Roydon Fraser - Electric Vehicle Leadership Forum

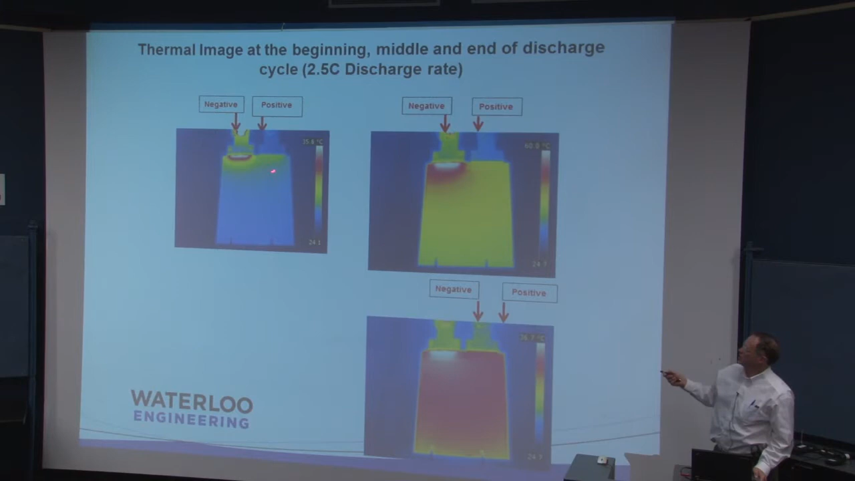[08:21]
This is some sort of cross-fundamental work, thermal, so it's in the mechanical engineering area. And this is just the thermal profile of a battery being discharged, and the hot profile being near the negative electrode. And then the change in temperature, and then at the end of a discharge. Now the temperature's relevant from a design of a vehicle, we've got to make sure we cool them or keep them in a proper temperature range.